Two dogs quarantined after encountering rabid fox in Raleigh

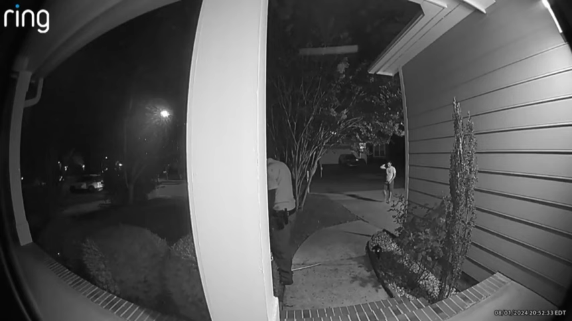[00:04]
That's the sound of a rabbit fox being captured by animal control after encountering two dogs in Raleigh.